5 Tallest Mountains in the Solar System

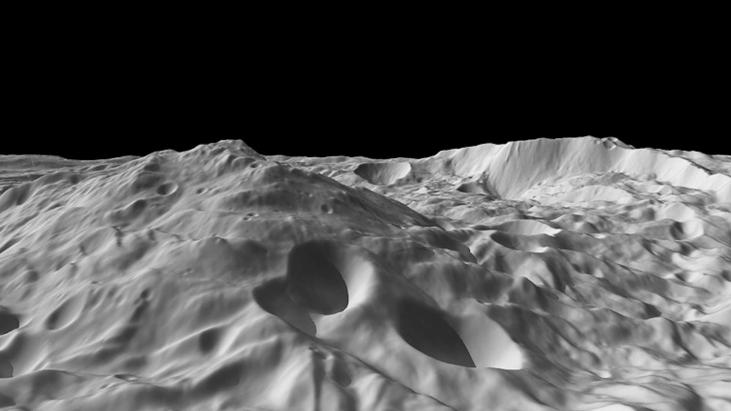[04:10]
Rhea Silva Mons is believed by scientists to be one of the solar system's largest impact craters,